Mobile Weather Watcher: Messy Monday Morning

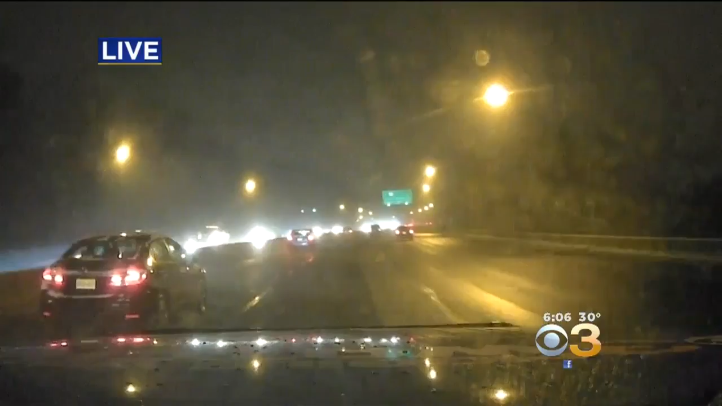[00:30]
FOR THE MOST PART THE ROADWAY IS JUST WET BUT WHAT WE'VE SEEN ESPECIALLY ON I-95 ALREADY THIS MORNING IS PEOPLE ARE OUT THERE GETTING THIS MORNING COMMUTE GOING EARLY AND 76 IS REALLY NO DIFFERENT WHILE THE TRAFFIC ISN'T QUITE AS HEAVY AS IT WAS GETTING INTO THE CITY ON 95 SOUTHBOUND THERE'S STILL PLENTY OF PEOPLE OUT HERE ON I-76 AND SOMETHING ELSE THAT MY PHOTOGRAPHER POINTED OUT AND SOMETHING THAT YOU DEFINITELY NEED TO REMEMBER IS YOU NEED TO CLEAN OFF YOUR CAR THIS MORNING. WE'VE SEEN MORE THAN A FEW PEOPLE WITH THEIR CARS WITH SNOW ON THE TOP AND JUST AS A TRUCK GOES BY YOU CAN STILL SEE SNOW ON THE